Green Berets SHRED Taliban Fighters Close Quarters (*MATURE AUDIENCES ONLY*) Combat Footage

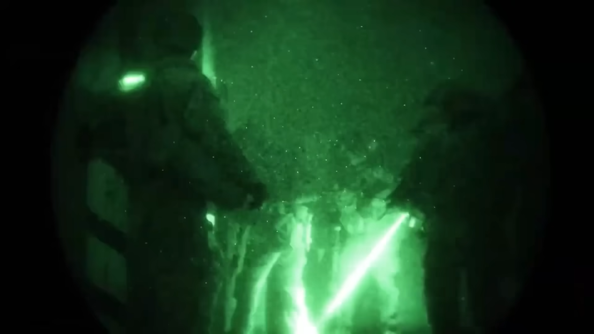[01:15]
splitting off in different directions to clear a multitude of classrooms inside the building.
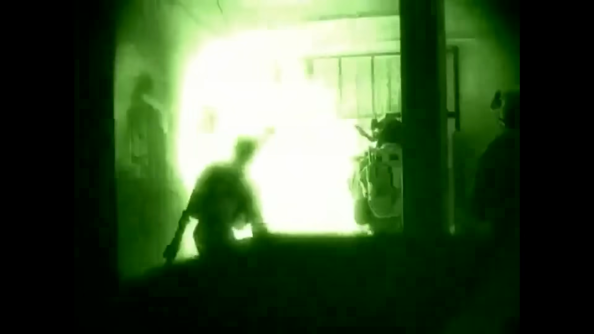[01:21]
Each classroom full of armed hostile fighters that were supposed to be sleeping.
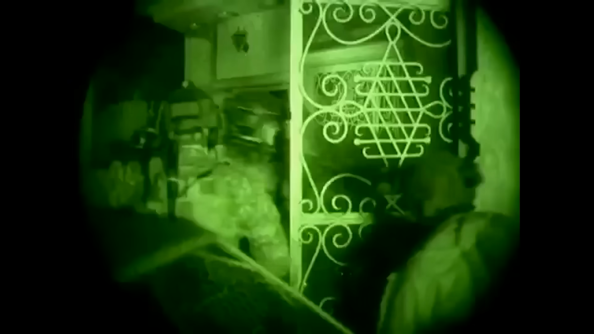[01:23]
Master Sergeant Anthony Pryor and one of his teammates were about to enter their first classroom when suddenly
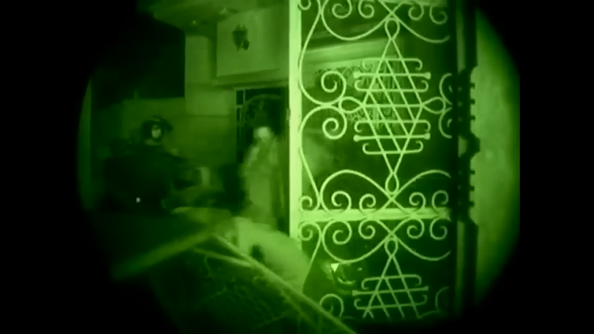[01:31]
an enemy fighter
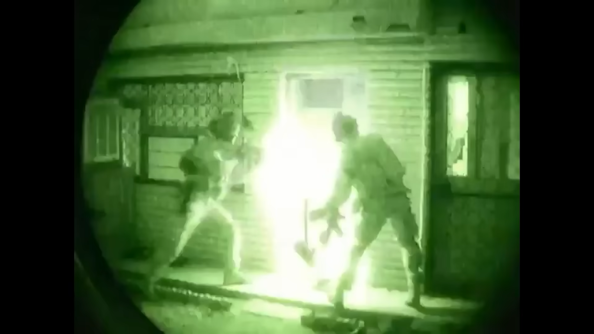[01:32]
charged out of the room and attempted to tackle Pryor. But the Green Beret was able to drop the man just before he could reach him. Meanwhile,
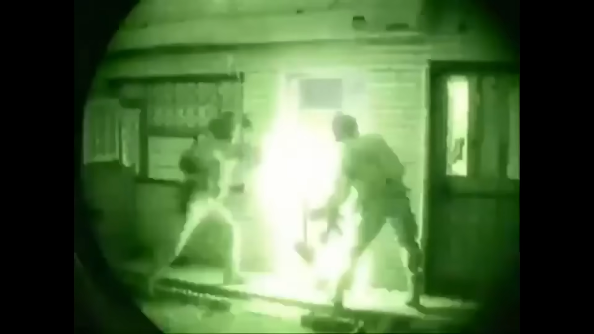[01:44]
Pryor's teammate was engaged with another enemy fighter